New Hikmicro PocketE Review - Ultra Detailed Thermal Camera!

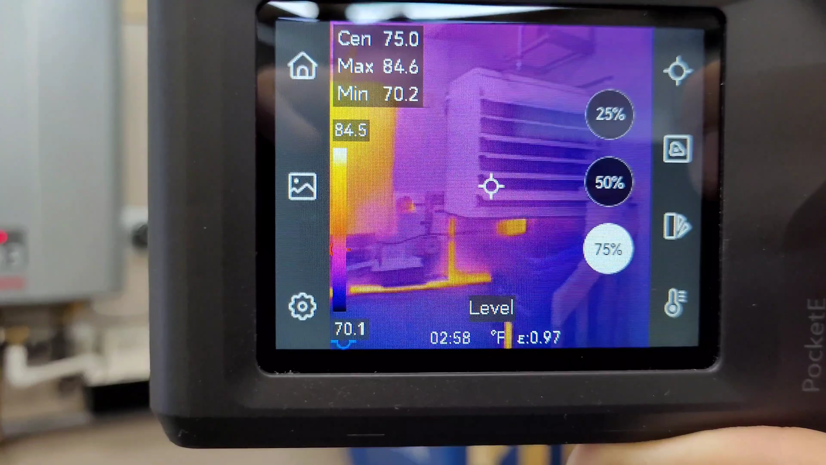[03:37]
On screen: spot 75.0°F, max 84.6°F, min 70.2°F, scale top 84.5°F, scale bottom 70.1°F
of that dual camera setup this one's just a little more clear i think it's not as highlighted
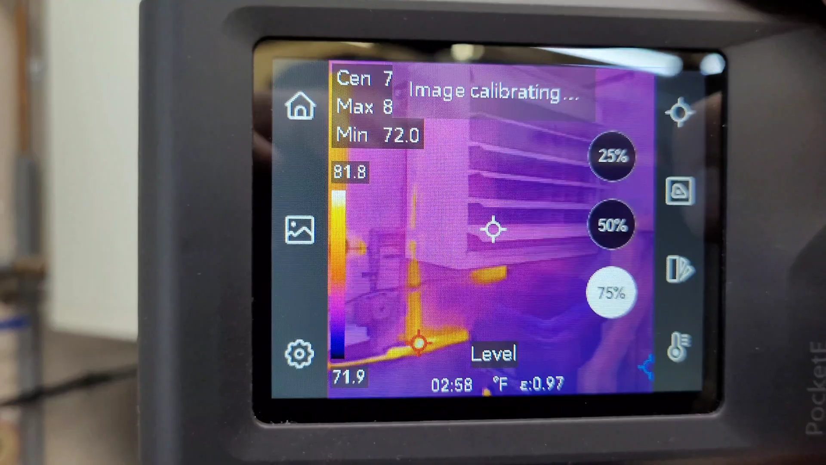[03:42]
On screen: min 72.0°F, scale top 81.8°F, scale bottom 71.9°F
on the details but you can select how much thermal you want to add to the actual image
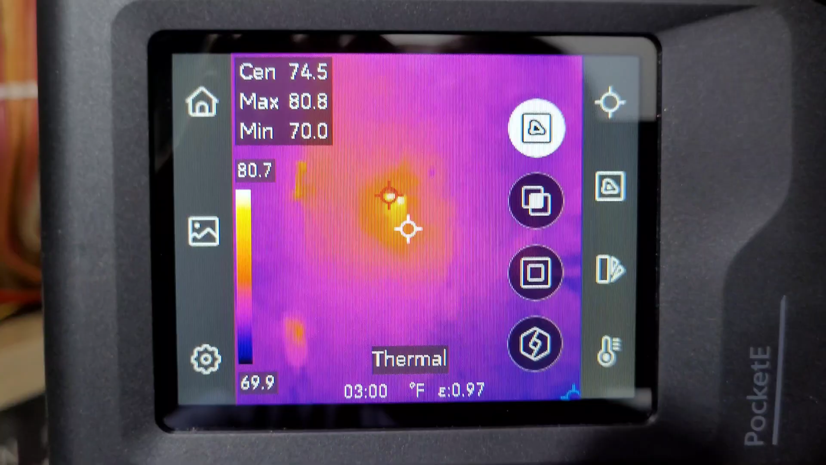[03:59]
On screen: max 80.8°F, min 70.0°F, scale top 80.7°F, scale bottom 69.9°F
all right guys for this one i'm not even going to tell you what we're looking at just to
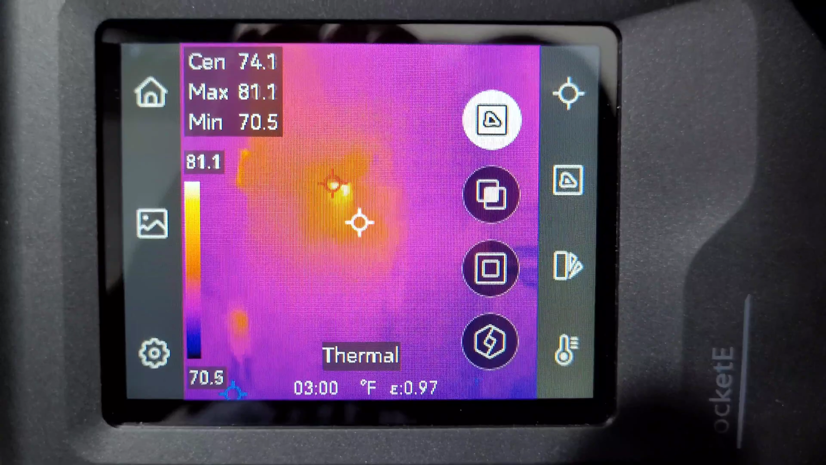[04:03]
On screen: spot 74.1°F, max 81.1°F, min 70.5°F, scale top 81.1°F, scale bottom 70.5°F
show you the value of this new fusion feature so as you can see we have a hot spot in the middle there but you're probably not quite sure what you're looking at until we turn that on
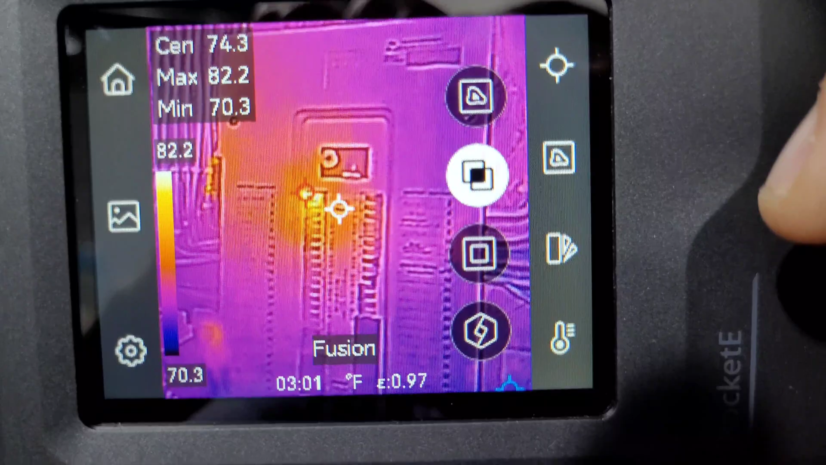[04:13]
On screen: spot 74.3°F, max 82.2°F, min 70.3°F, scale top 82.2°F, scale bottom 70.3°F
and then immediately you can tell we're looking at my breaker panel so we have all this detail added into the thermal image that you normally wouldn't be able to see along
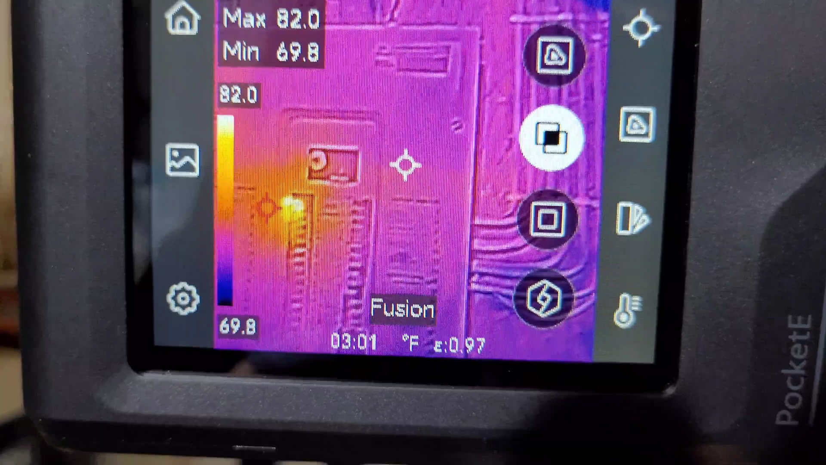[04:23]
On screen: max 82.0°F, min 69.8°F, scale top 82.0°F, scale bottom 69.8°F
with the hot spot there on the gfci breaker
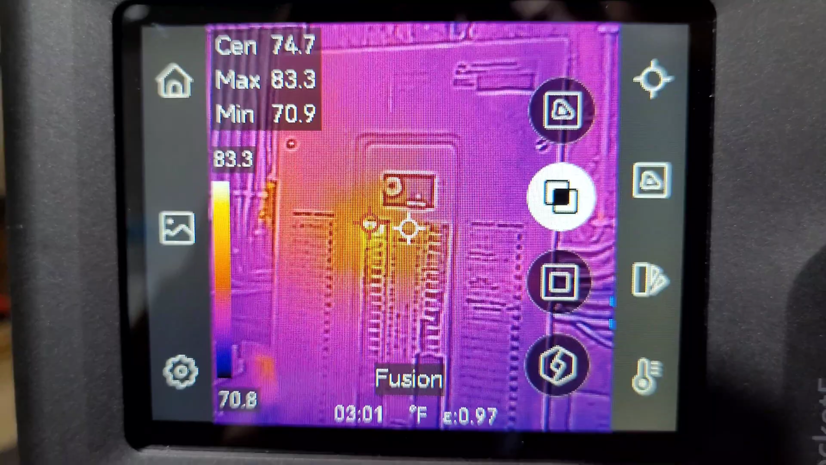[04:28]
On screen: spot 74.7°F, max 83.3°F, min 70.9°F, scale bottom 70.8°F
okay so here we are in my bathroom i hope you don't mind the echo
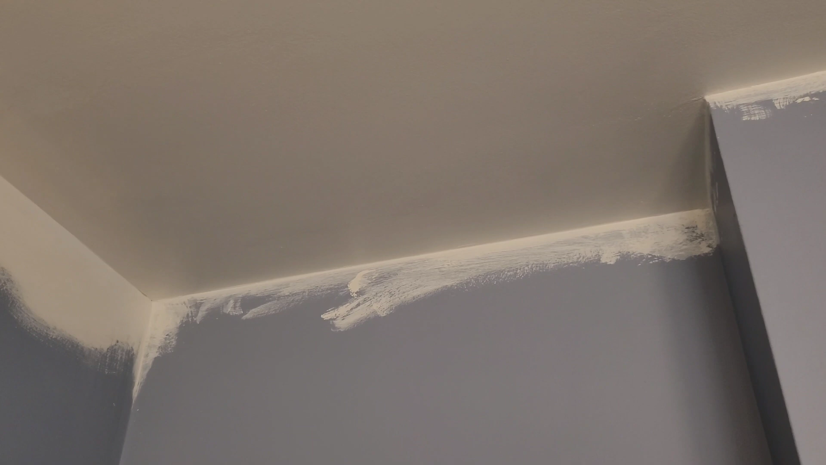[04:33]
but i want to show you a spot on the ceiling now i know this is here because we had to open this ceiling up recently but if i place the camera up here you can see my hot water line
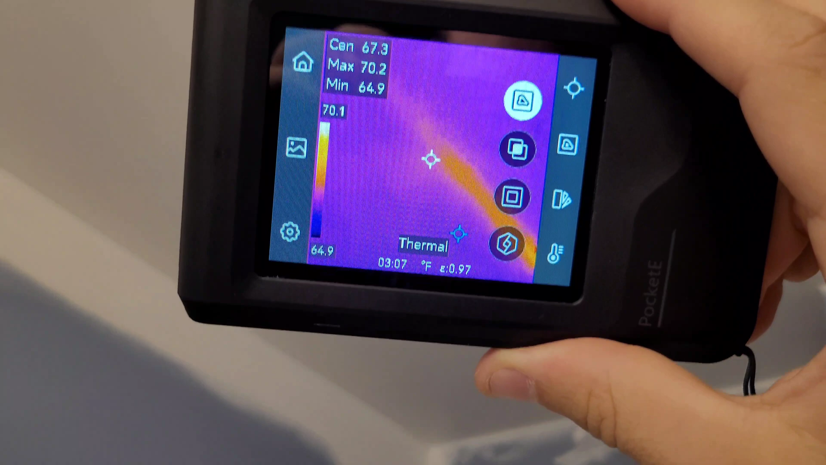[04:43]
On screen: max 70.2°F, min 64.9°F
runs basically right across the top of the drywall so um if you were trying to locate that
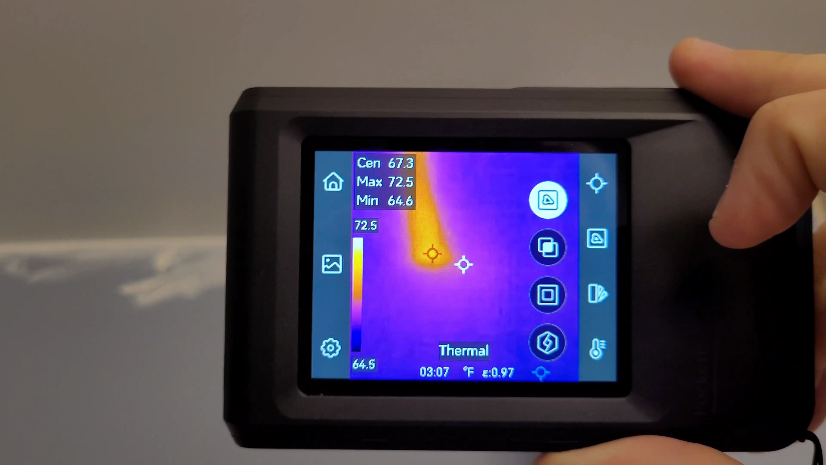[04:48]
On screen: max 72.5°F, min 64.6°F, scale top 72.5°F, scale bottom 64.5°F
for the sake of opening it up there's not a lot of other detail to go off of here but
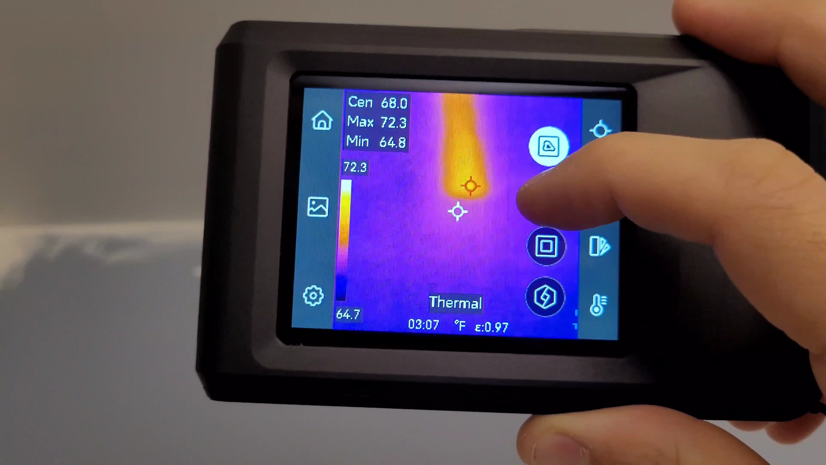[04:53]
On screen: spot 68.0°F, max 72.3°F, min 64.8°F, scale top 72.3°F, scale bottom 64.7°F
if you were to use fusion you can see the marks in the mud and you can
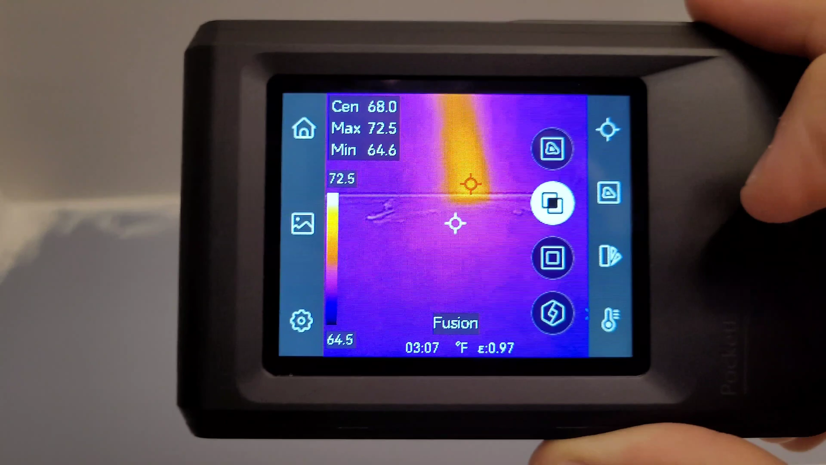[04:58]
On screen: max 72.5°F, min 64.6°F, scale top 72.5°F, scale bottom 64.5°F
more accurately place where that pipe is now if you go to fusion
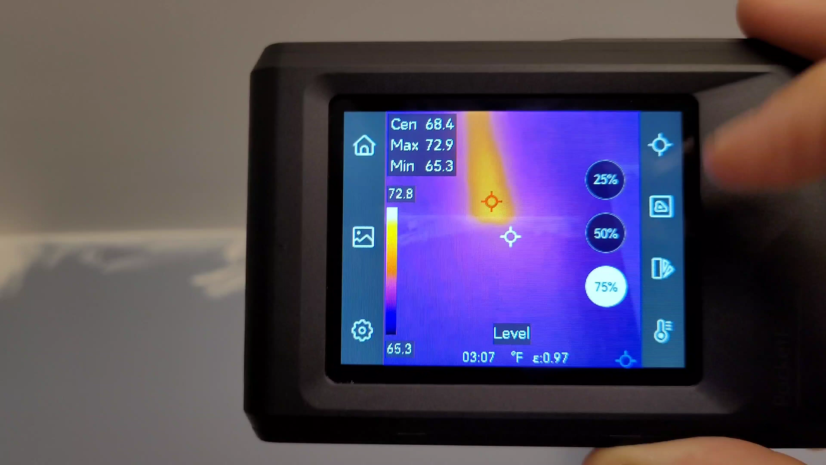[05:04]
On screen: max 72.9°F, min 65.3°F, scale top 72.8°F, scale bottom 65.3°F
you get even more detail and i think that makes it really easy to actually
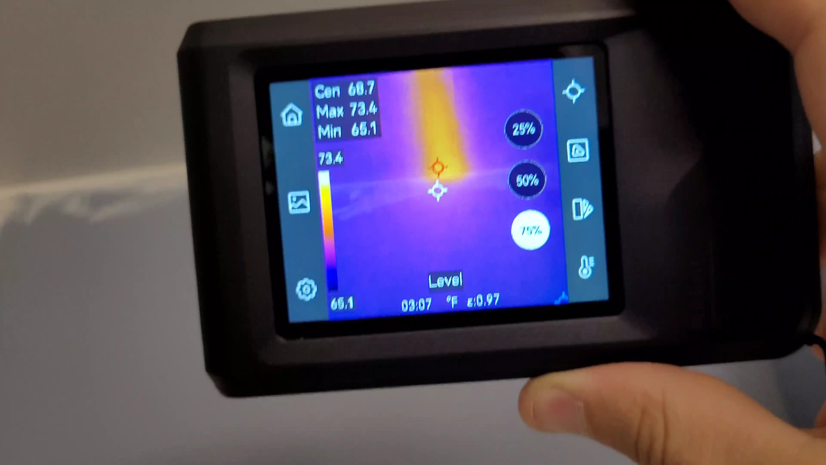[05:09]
On screen: max 73.4°F, min 65.1°F, scale top 73.4°F, scale bottom 65.1°F
figure out exactly where that is now
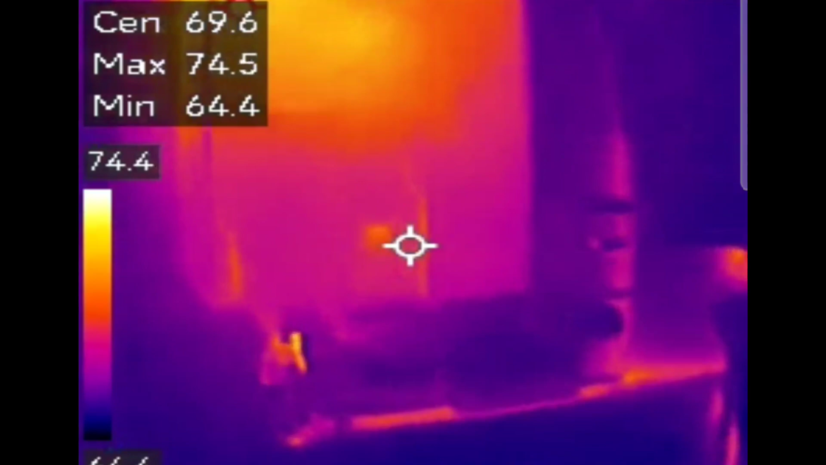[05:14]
the pocket e also has wi-fi built right in so you no longer have to upload your images and video
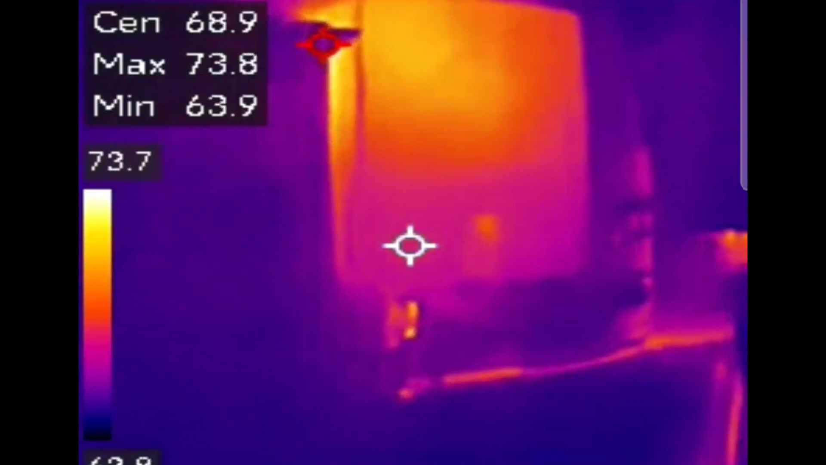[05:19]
to your phone or to a computer via usbc cable you can just connect to the wi-fi network connect to your phone send all your images in real time you can also cast your images to a computer or to a cell phone lots of different options and a big improvement over the usb-c cable